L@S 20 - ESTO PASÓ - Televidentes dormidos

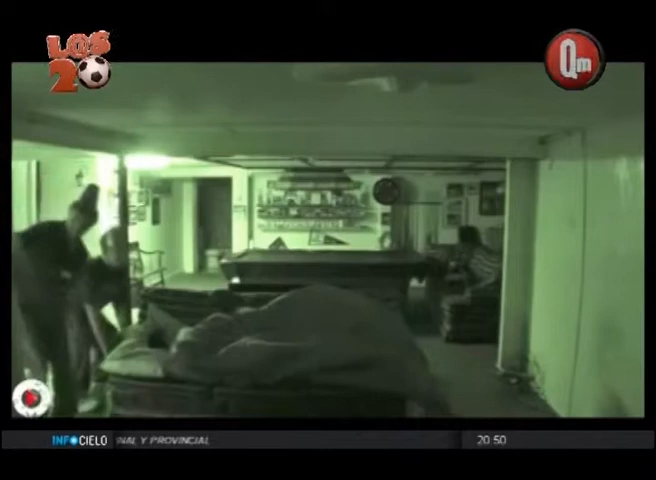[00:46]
Otro que se había quedado a dormir. Mirá, le prendió la luz y le... ¡No! Parado.
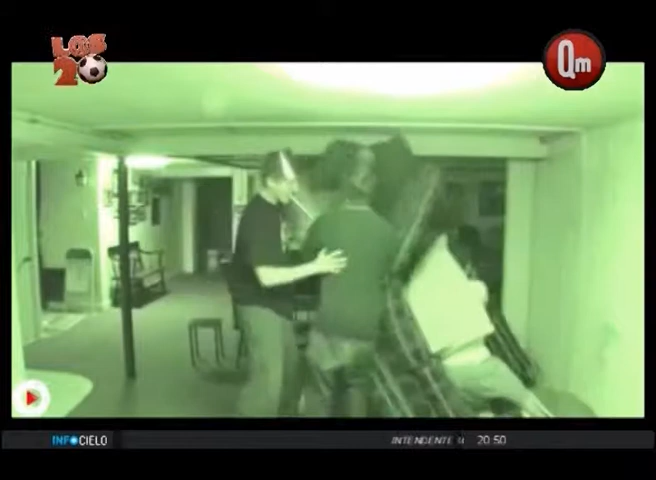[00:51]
Uy, pobre muchacho. Sigue como si nada. La esposa.